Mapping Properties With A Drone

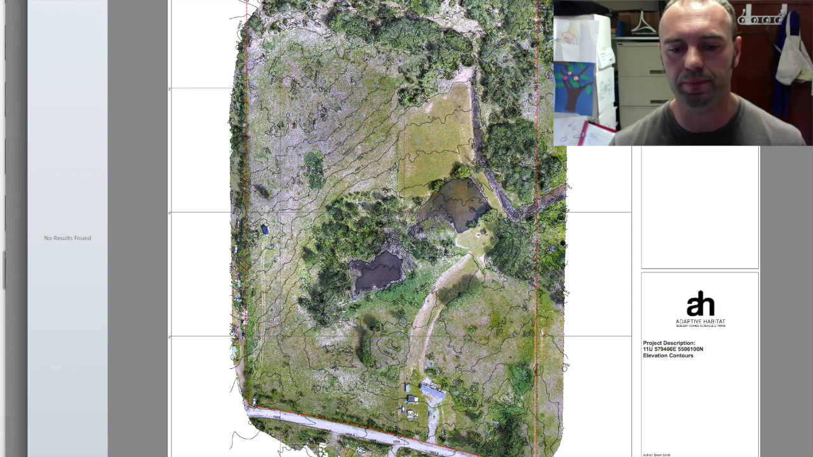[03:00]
What you're looking at here right now is our water harvesting map that we produce. There's not an enormous amount of catchment for this particular property.